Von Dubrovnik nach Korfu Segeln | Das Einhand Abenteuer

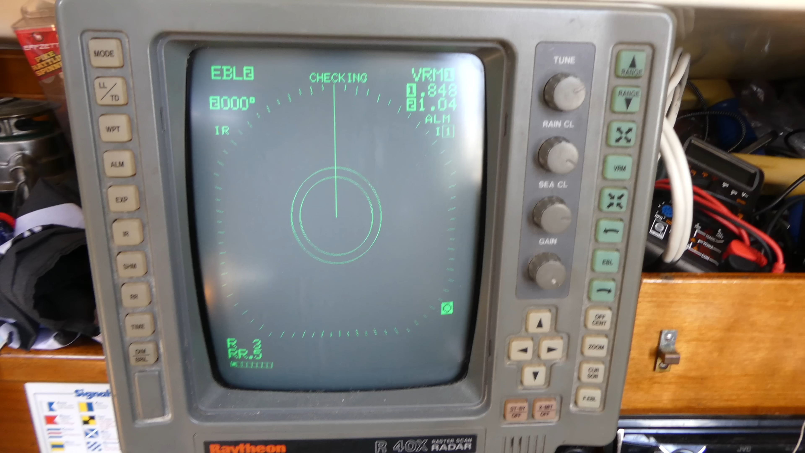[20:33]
Falls euch interessiert, wie ich das so mache mit dem Schlafen, weil ich bin ja komplett alleinig und fahre da 2-3 Tage, ich hau mir ab und zu einmal 1 Stunde nieder oder 1,5, stelle einen Timer und natürlich meine Radaranlage, alles was diesen Kreis berührt,
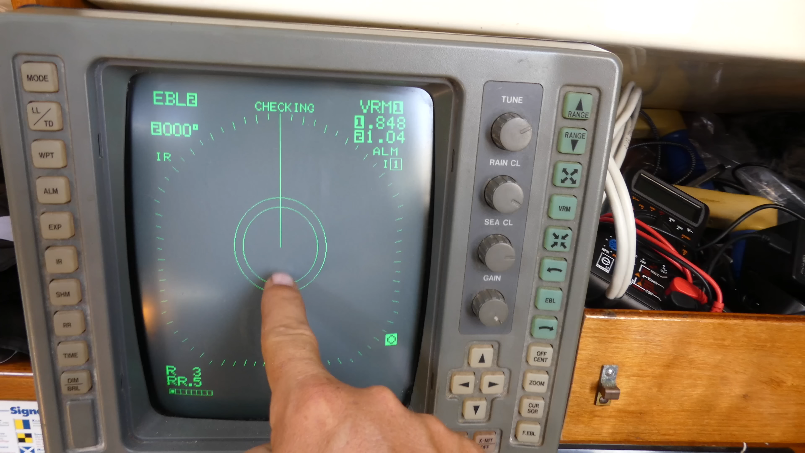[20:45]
das ist Schiff voraus, schreit er sofort Alarm und wird mich aufwecken. Gell? Zusätzlich habe ich noch AIS, ja, und der schreit auch,
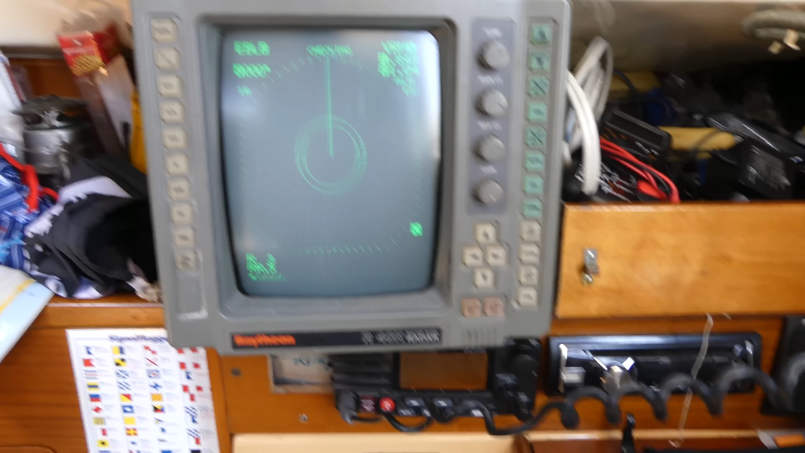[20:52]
falls ich mit irgendeinem Schiff kollidieren sollte. Vorausgesetzt ist natürlich, dass dieser auch einen AIS-Transponder am Boot hat.